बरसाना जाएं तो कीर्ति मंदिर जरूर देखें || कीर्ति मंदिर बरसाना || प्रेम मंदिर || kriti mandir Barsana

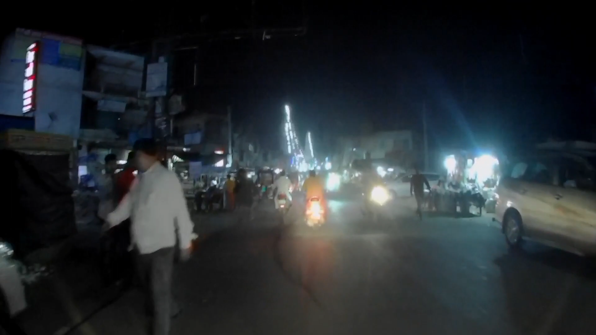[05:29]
तुलो जी हम आ गए गोवर्दन और दान घाटी मंद्रेल आप देश सकते हो बहुत सांदा लग रहा है रोश्णी से लवालब नाया हुआ